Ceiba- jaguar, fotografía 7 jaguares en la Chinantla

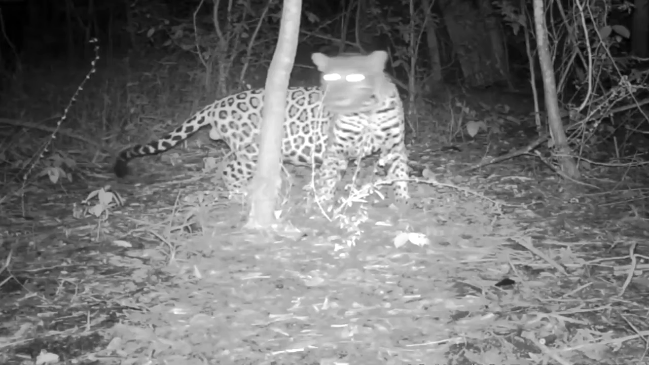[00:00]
La Asociación Civil Ceiba Jaguar, desde hace dos años, está monitoreando el jaguar con la finalidad de evitar la extinción de este felino, logrando fotografiar al momento ciertos jaguares diferentes y a presas de estos.
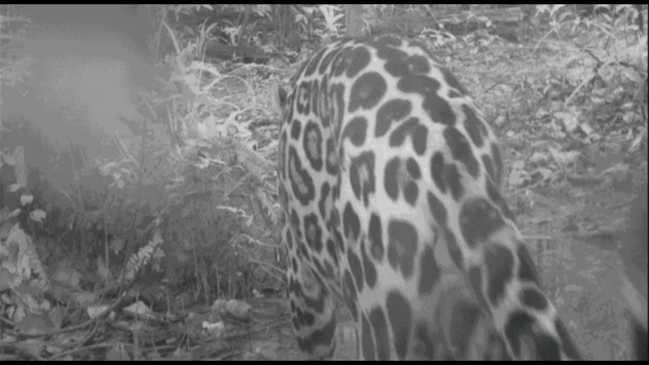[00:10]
Así lo informó en una conferencia de prensa el presidente de Ceiba Jaguar, Alejandro Ríos Solís. Hemos instalado estaciones de fototrampeo.